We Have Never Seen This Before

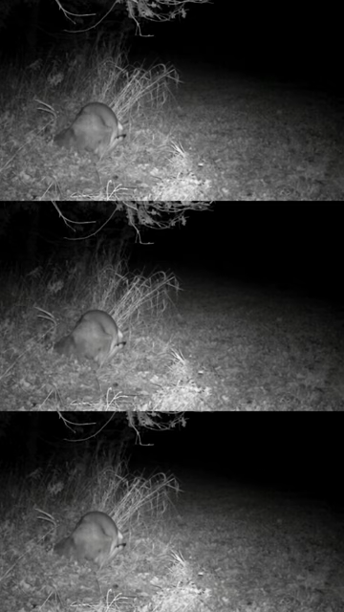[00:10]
It's at a scrape, but this is certainly not normal scrape behavior. Hey, leave us a comment below and tell us if you agree if it had a seizure and if you've seen this behavior before.